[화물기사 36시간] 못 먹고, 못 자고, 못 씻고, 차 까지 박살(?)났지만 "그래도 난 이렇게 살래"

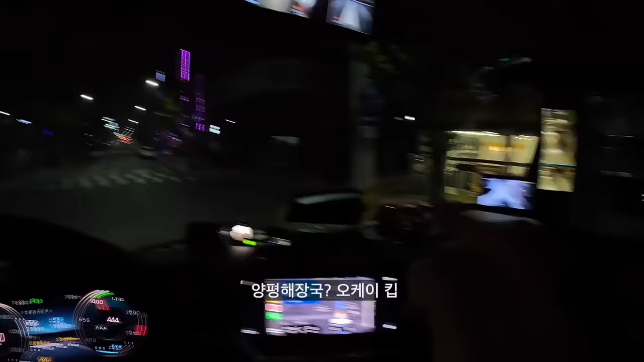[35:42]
대구 성서 산업단지입니다. 산업단지 쪽에 있는 번화가? 라고 할까요? 뭐 그 정도로 해두시죠. 밥을 먹어야 되기 때문에 이쪽으로 왔는데, 하하.
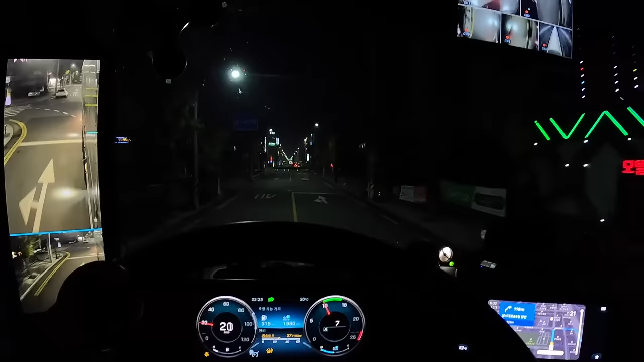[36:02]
마땅한 데가 잘 보이지 않네요. 돼지국밥. 정했습니다. 다시 한 바퀴 돌아서 아까 처음 봤던 양평해장국. 맥도날드? 말고 양평해장국 먹어야지.